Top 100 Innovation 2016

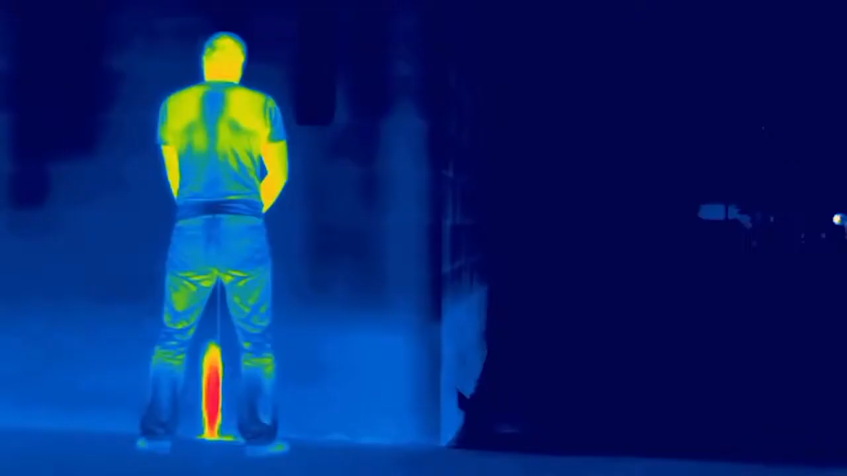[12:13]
48. Night Time Hunting Helper. A pocket-sized thermal vision monocular that gauges the temperature of anything in its sights.